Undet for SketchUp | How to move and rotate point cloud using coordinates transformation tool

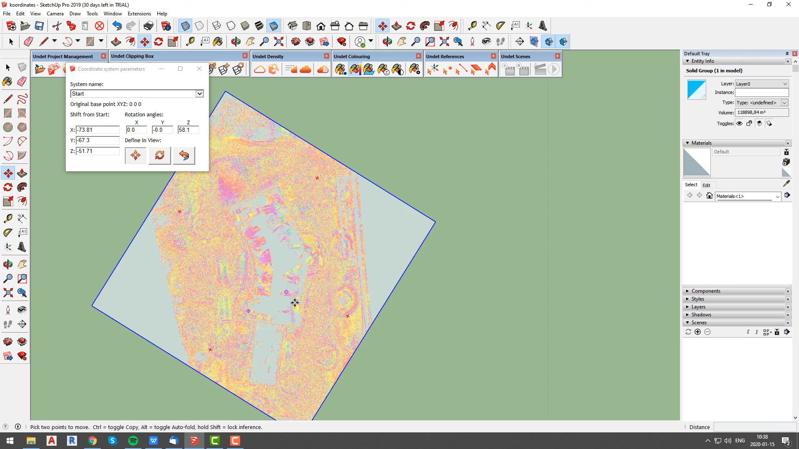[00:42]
In this case we need to align our point cloud project to main axis, so our first step will be to move point cloud project. To do it, select corner of the building which will be aligned with main axis and move
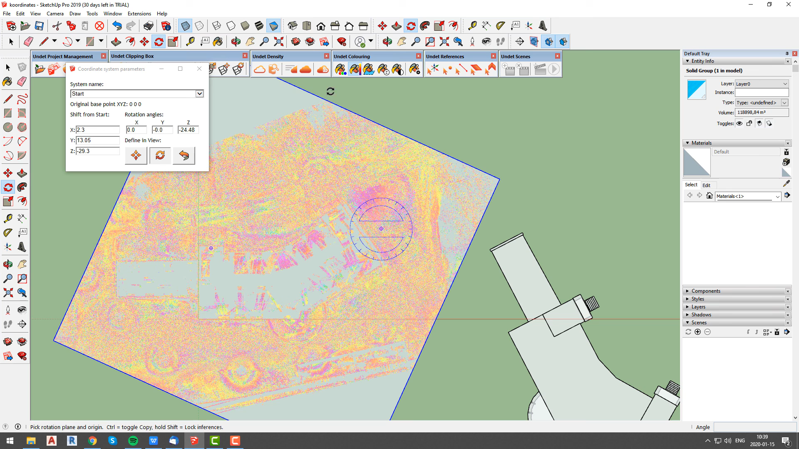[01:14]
In our last step we will lift our point cloud project so that our z value won't be negative.
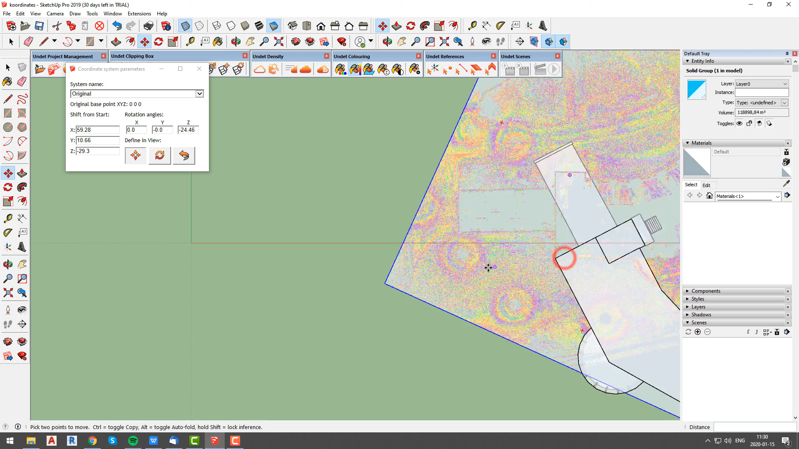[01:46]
To do this we will use same workflow as we did to align point cloud with main axis.
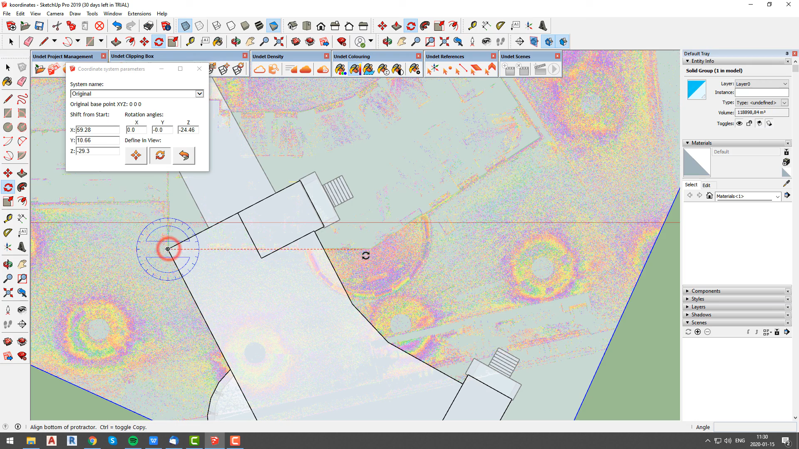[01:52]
First step will be to move point cloud project using move tool from coordinate system parameters window.
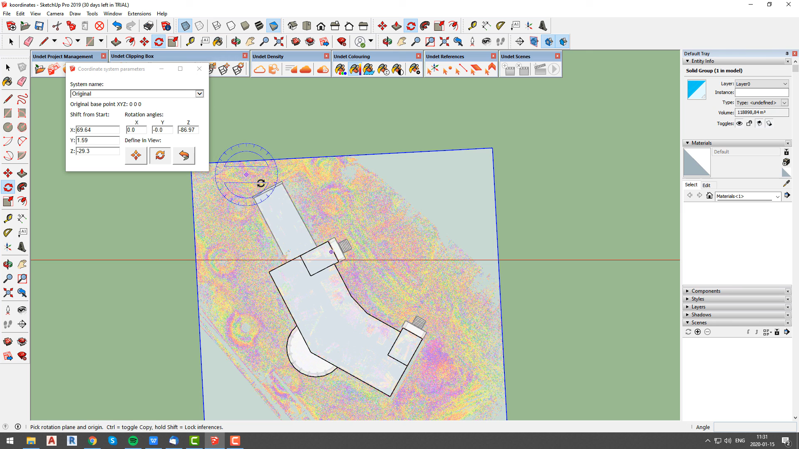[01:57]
After that we will rotate point cloud project and align it to building model walls.
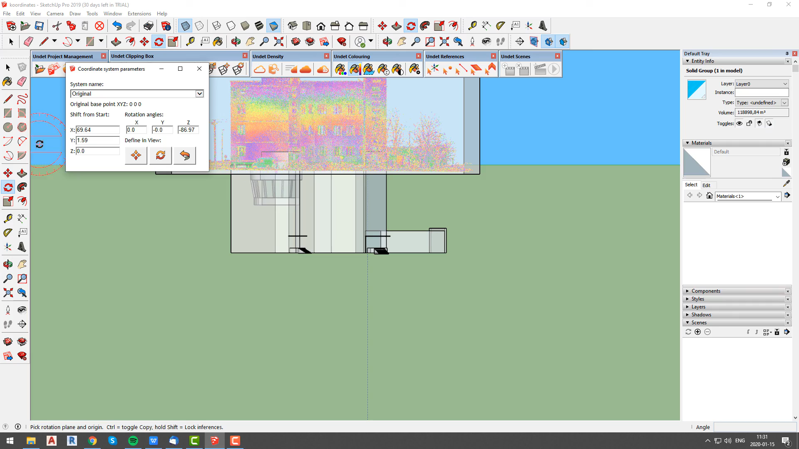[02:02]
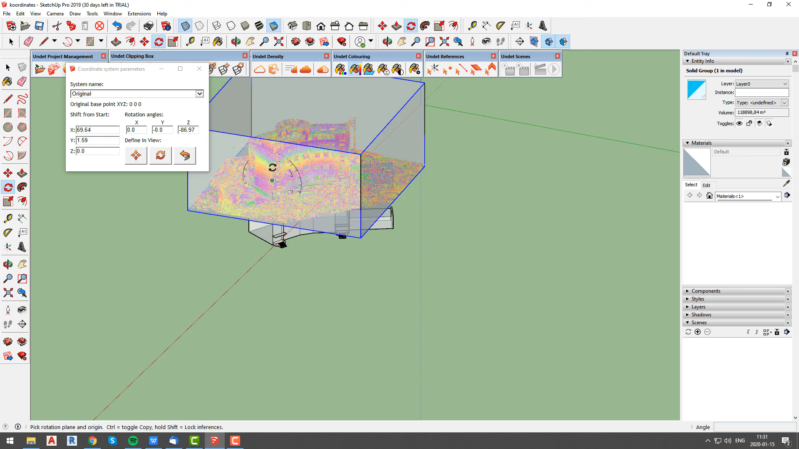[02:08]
Last step is to adjust z value, this time I will use tape measure tool and change z value so that it will be same with 3d model.
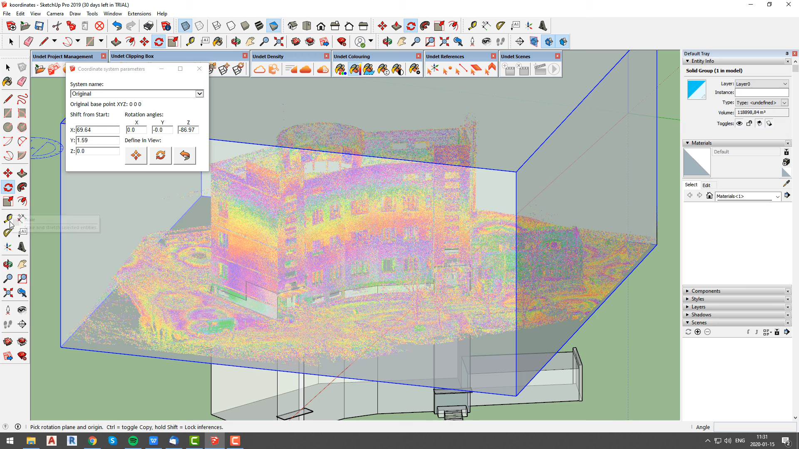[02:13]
It is important to note that in current release of
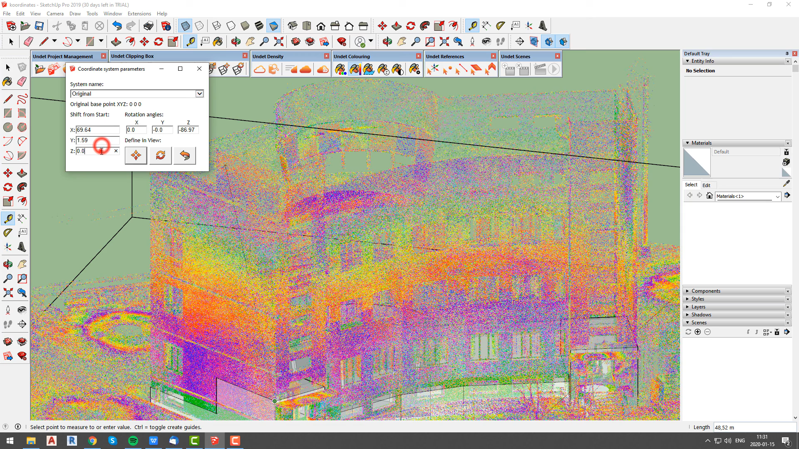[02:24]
undet you will have to save your sketchup file with undet project still opened,
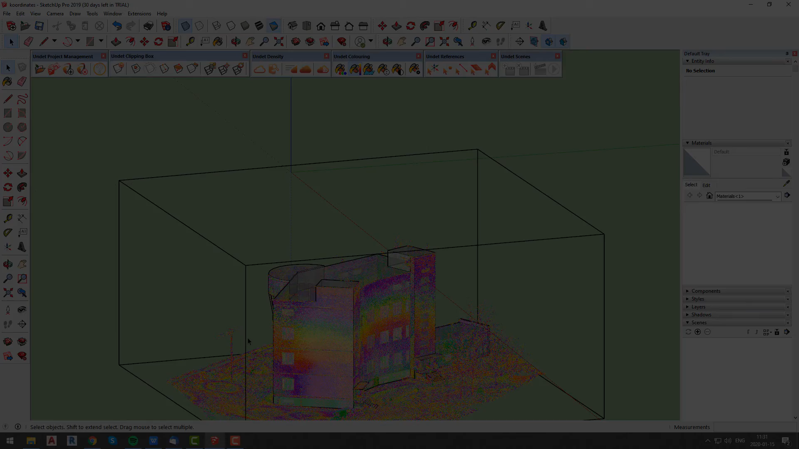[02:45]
Lastly we will talk about shifting point cloud project from large coordinates to optimized for 3d modeling.